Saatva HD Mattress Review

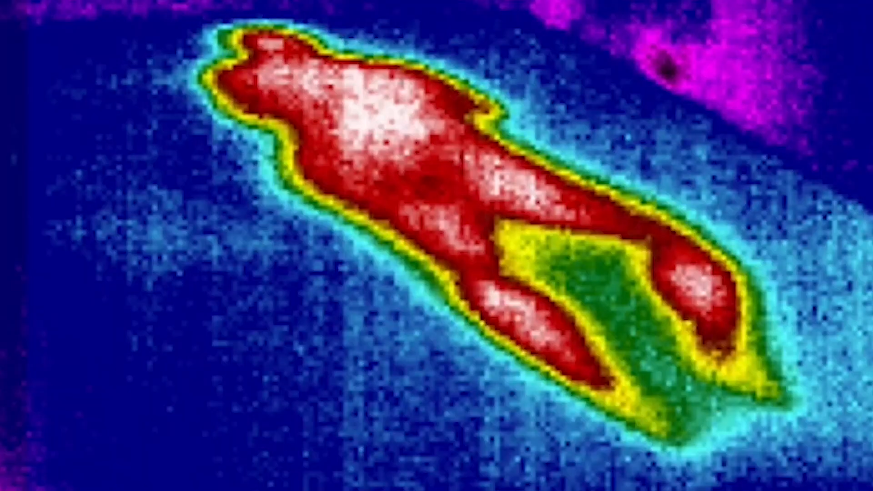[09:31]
Most mattresses take right around 10 minutes and this product cooled off in right about that amount of time.
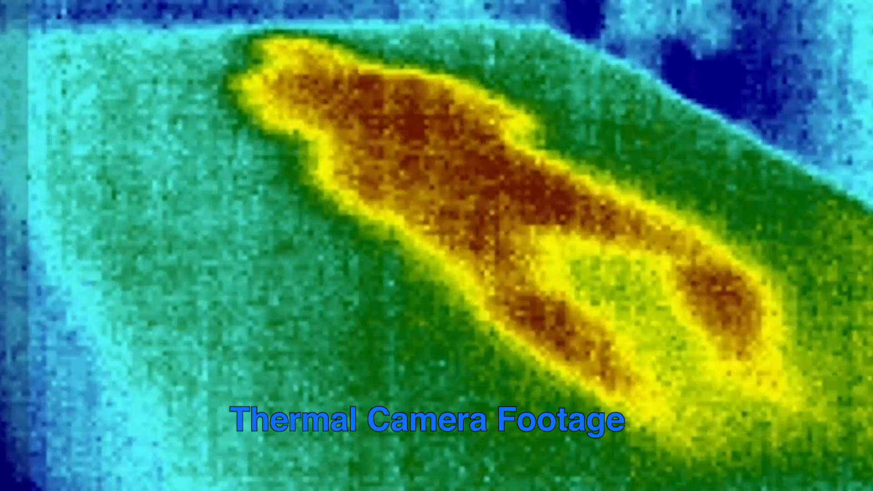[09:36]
Now, I didn't have trouble with hot sleep on this mattress and I'd say as long as you don't have a significant issue with hot sleeping,